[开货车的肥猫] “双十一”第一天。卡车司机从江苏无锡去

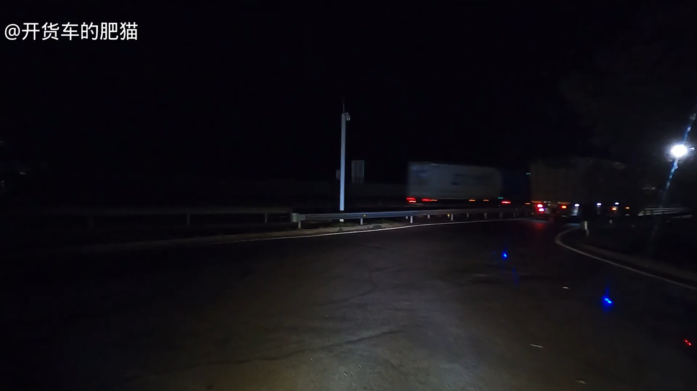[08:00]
靠到这个边上，停二十分钟。